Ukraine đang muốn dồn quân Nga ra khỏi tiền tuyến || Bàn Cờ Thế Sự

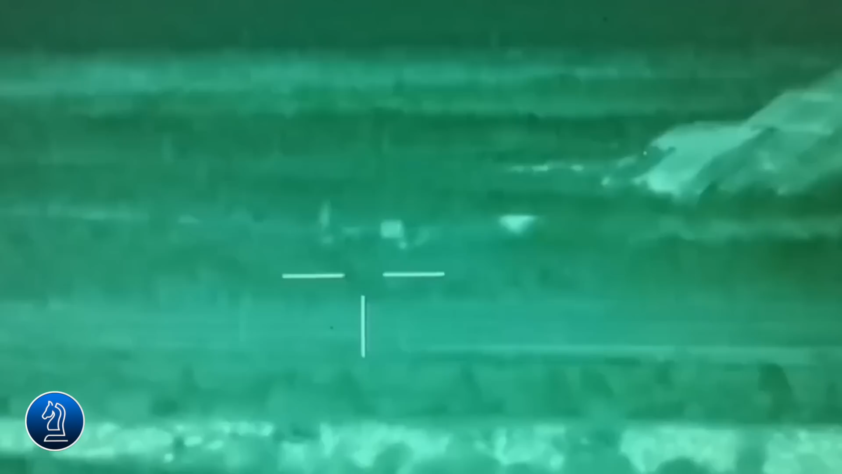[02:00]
giảng sáng ngày hôm nay ngày 16 tháng 5 Phóng viên chiến trường Nga đã đăng tải video cho thấy Lực lượng hàng không vũ trụ Nga tiến hành các đợt không kích
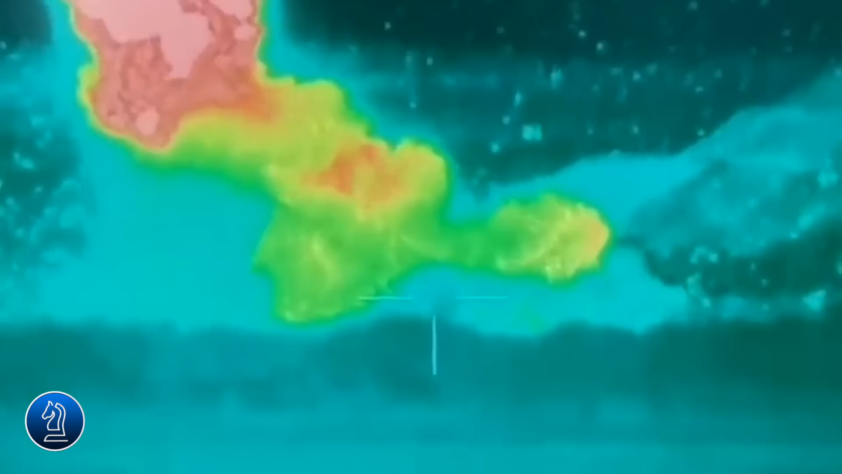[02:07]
Vào các điểm tập kết nhân lực và thiết bị của Ukraine Theo
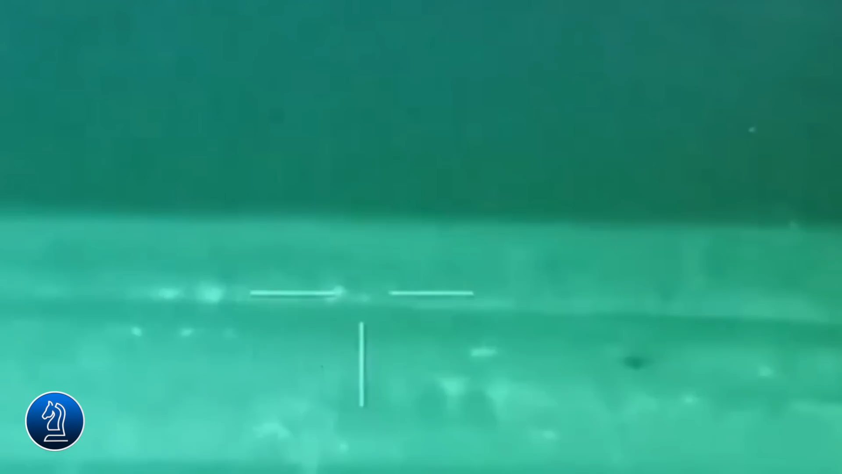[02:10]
hướng Adipka Sau đó ít phút là video về chiếc xe bọc thép Humvee đa dụng Vốn được gọi là
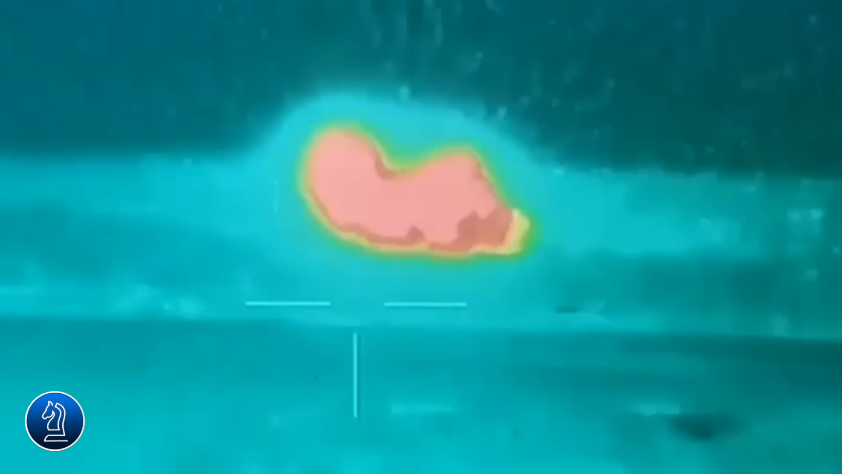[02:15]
quái thú Được Washington trang bị cho Ukraine cũng bị phá hủy
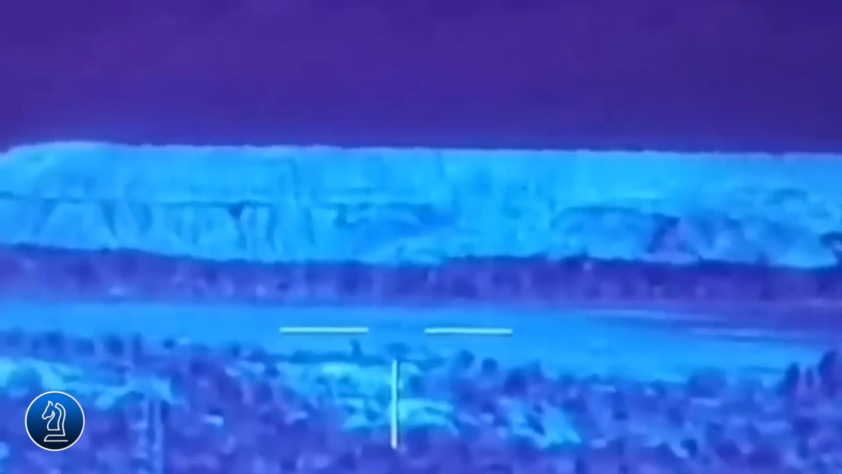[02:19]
Trước đó Avia Pro đã cho thấy một đoạn video rằng Hệ thống tên lửa phóng loạt Buveroi của Ukraine Đã bị lăn xét của Nga phá